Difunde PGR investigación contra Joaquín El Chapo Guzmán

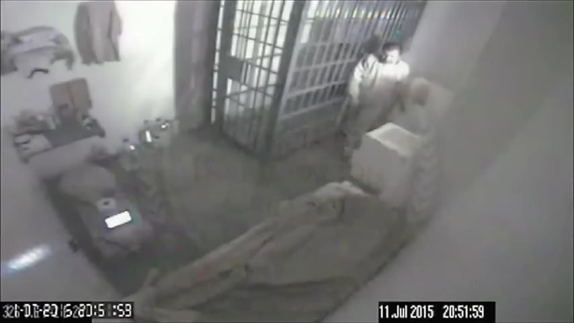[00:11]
11 de julio de 2015, 20.52 horas. La cámara de la celda número 20 del Centro de Máxima Seguridad capta el momento en el que Joaquín Guzmán Loera se fuga del Centro Federal de Adaptación Social del Altiplano Almoloya de Juárez.